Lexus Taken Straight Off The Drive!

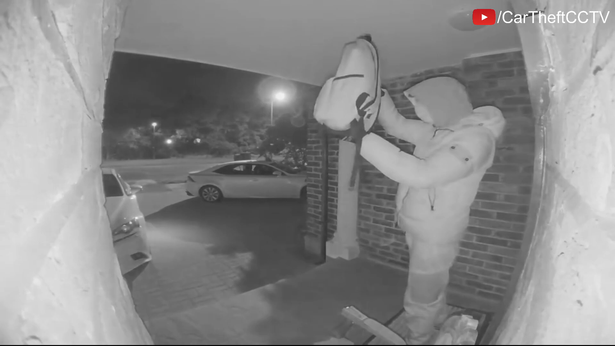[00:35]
Instead they've opted to catch the signal from the victim's house.
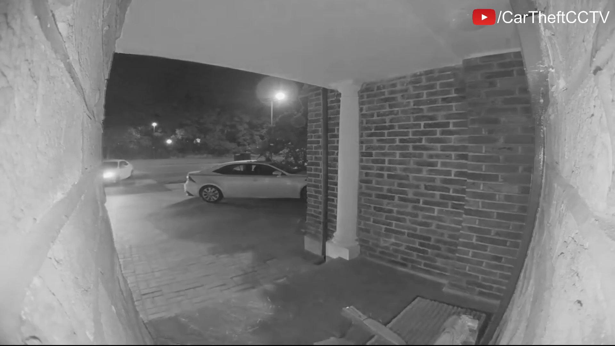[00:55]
Out of sight within 45 seconds.